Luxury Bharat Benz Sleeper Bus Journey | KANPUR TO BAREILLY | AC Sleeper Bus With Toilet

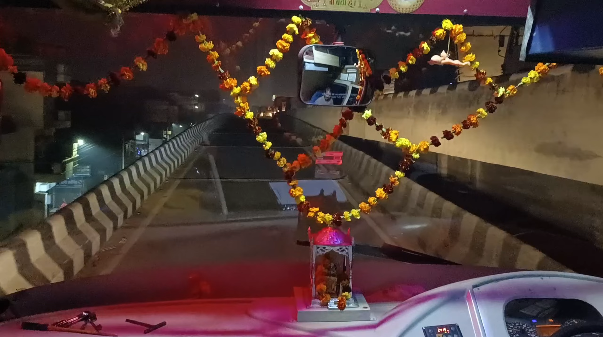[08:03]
कर दो कर दो कर दो कानपर से निकलते ही थोड़ा सामपूर ट्रैफिक मिल चुका है तो इसलिए अभी हमारी बस जो है जाम में फसी होगी है तो फोला सही है